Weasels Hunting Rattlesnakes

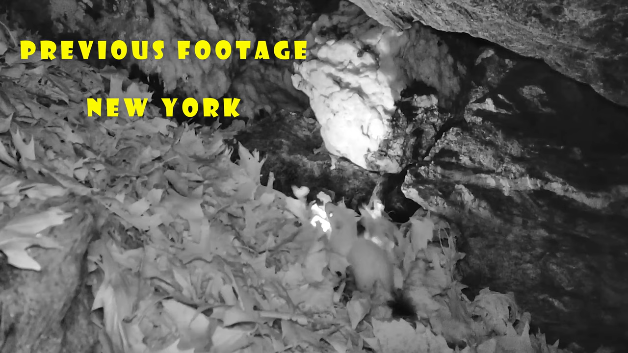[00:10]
hey everyone so if you follow my channel you may have seen a couple of videos I posted a little over a year ago featuring trail cam footage
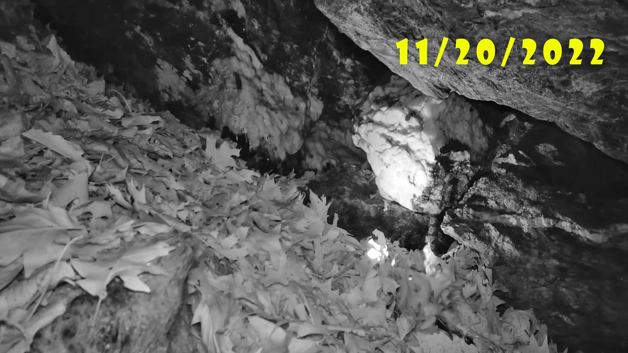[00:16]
of two different long-tailed weasel predations on timber rattlesnakes from inside a New York
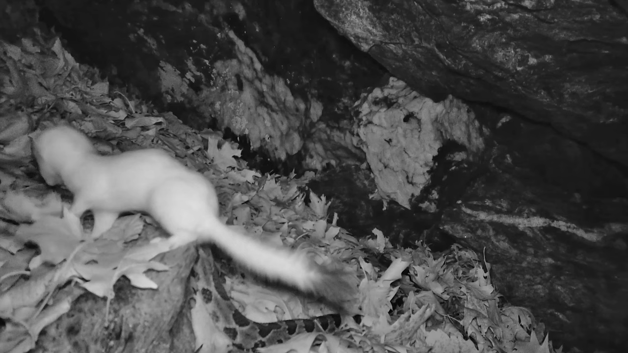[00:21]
hibernaculum well it has happened again recently this time at a different rattlesnake den now the footage isn't as up close and personal as what you are seeing here and to fully
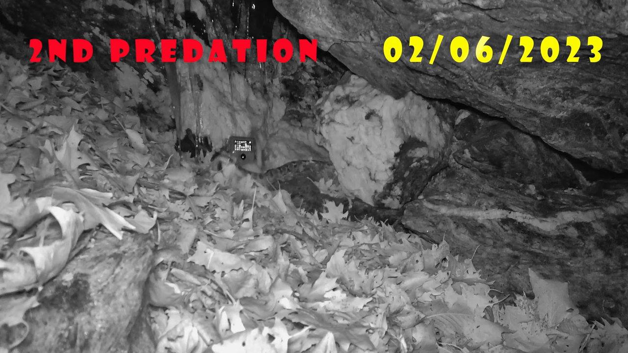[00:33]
appreciate the dramatic interaction between weasel and snake I suggest watching on a screen larger
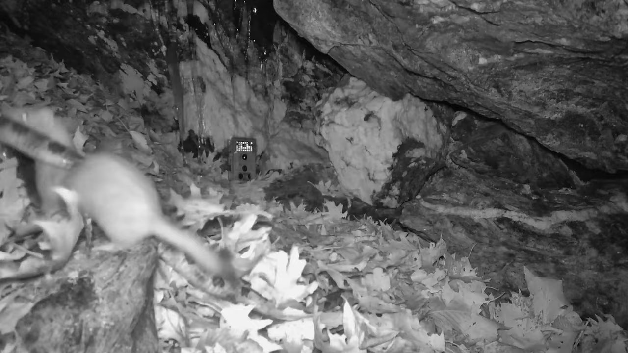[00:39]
than a phone okay the latest weasel predation footage was
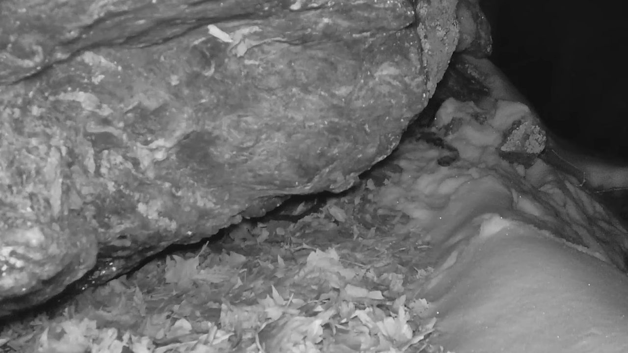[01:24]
okay from the beginning it is a little difficult to see here but this initially captures the weasel struggling to drag the rattlesnake out from the depths of the hibernaculum that light by the way is from a second
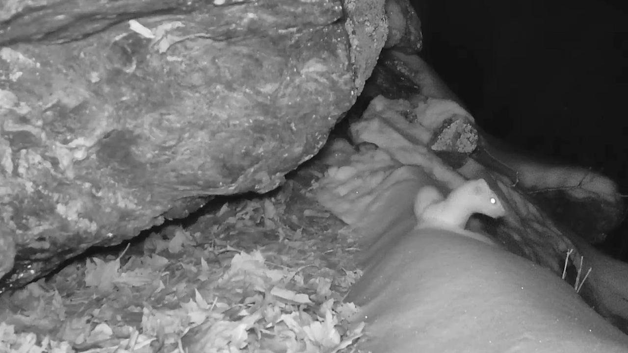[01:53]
a futile chance to escape but the rattlesnake is too lethargic to move fast enough or defend itself and when dragged out a second time injury along with the frigid temperature has forced the snake into a hopeless situation now due to the 10-second delay between clips there is no footage of the weasel dragging the snake away but drag marks in the snow suggest it pulled its prey directly down the slope the